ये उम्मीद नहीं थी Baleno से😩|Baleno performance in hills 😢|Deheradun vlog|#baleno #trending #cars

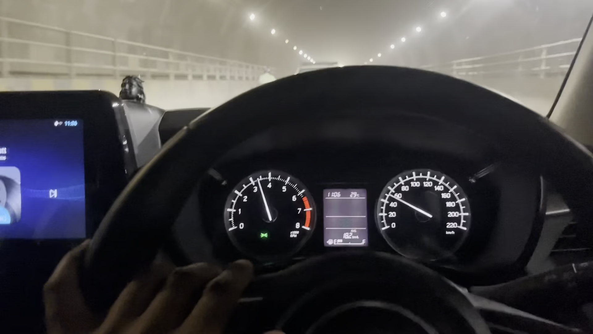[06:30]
अब तरनल में जाकर मिलता हूं आप से इन थ्री टू वन गाईज हम टनल में पहुच चुके हैं